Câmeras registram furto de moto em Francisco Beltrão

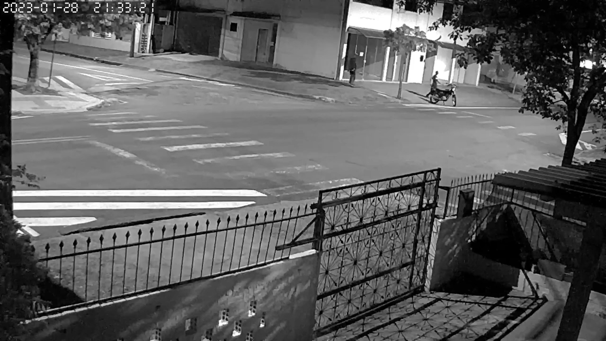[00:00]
A moto, uma CG-125 preta, estava estacionada na rua Florianópolis, esquina com a Minas Gerais, no bairro Alvorada. Perto das nove e meia da noite do domingo, dois homens aparecem na imagem se aproximando. Eles observam o movimento, aguardam alguns instantes, conversam disfarçadamente, até que um deles se aproxima da moto e a empurra para a calçada. Em seguida, os dois saem do local empurrando a CG-125.